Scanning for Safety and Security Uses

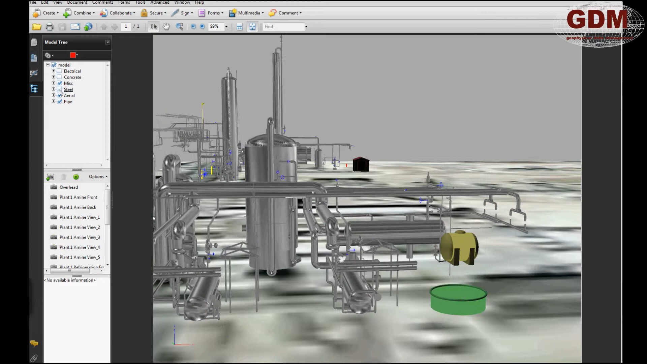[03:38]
and explore the environment from their desktop to get a layman's understanding of how facilities function in order to develop contingency plans prior to a real emergency.
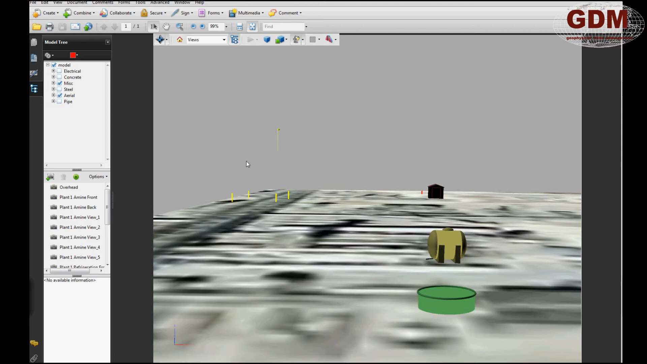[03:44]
Additionally, layers may be turned on or off to display specific systems.
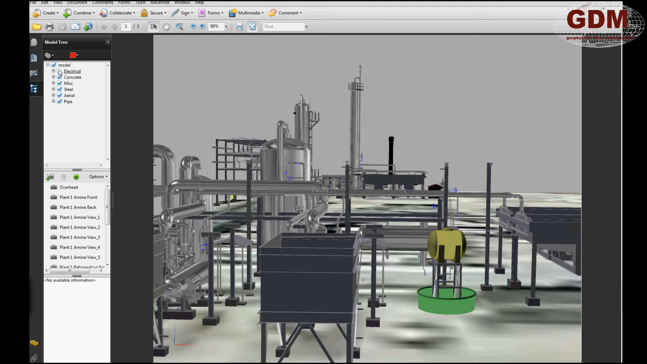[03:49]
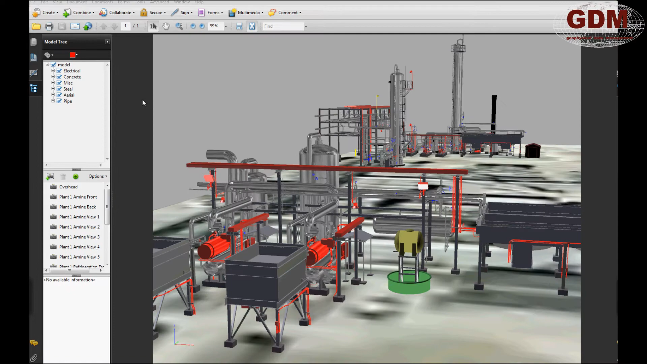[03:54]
The ability to link external documents to the object to which they refer in a spatially oriented database creates many opportunities to efficiently convey information.